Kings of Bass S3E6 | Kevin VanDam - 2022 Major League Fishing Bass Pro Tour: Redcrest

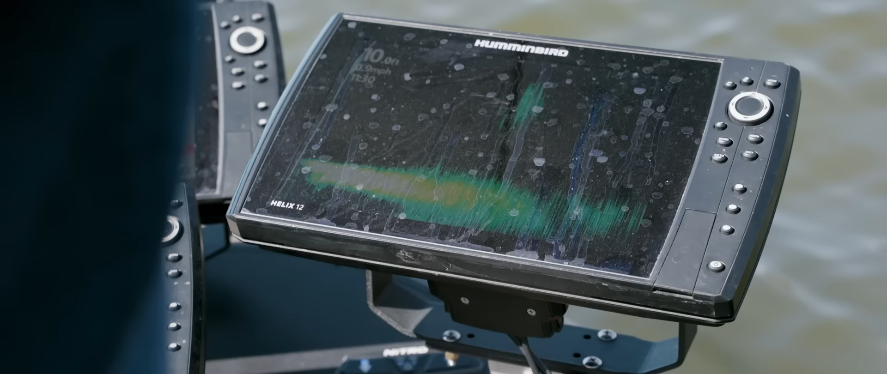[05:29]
I'm definitely on to something here there was a catfish up there shallow my live screen is just blacked out with these shad right here so